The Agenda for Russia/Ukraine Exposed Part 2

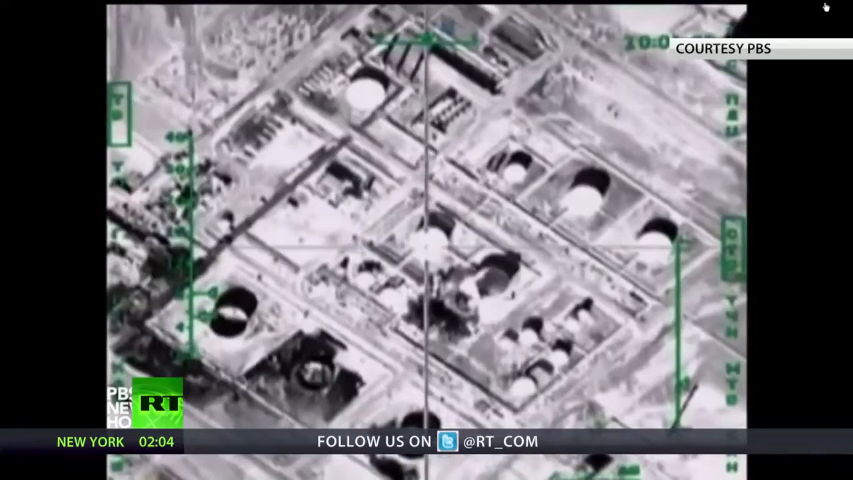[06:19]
For the first time, the U.S. is attacking oil delivery trucks.
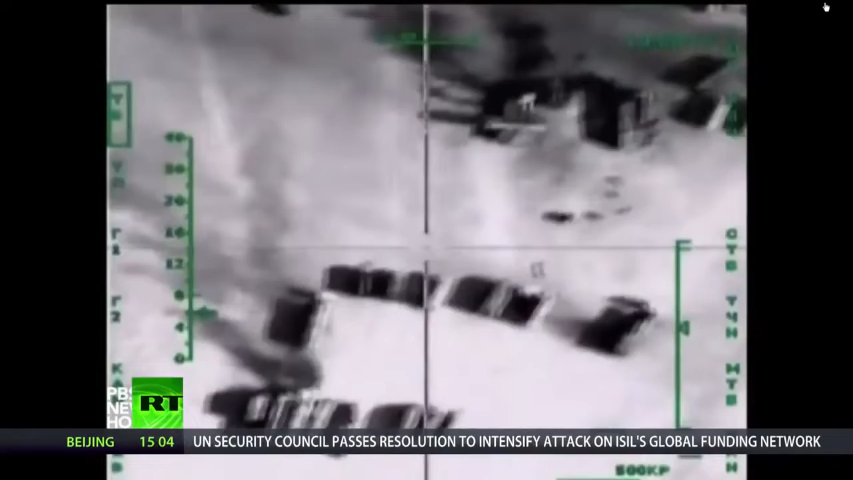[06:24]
The pictures shown by that U.S. channel, though, have nothing to do with America.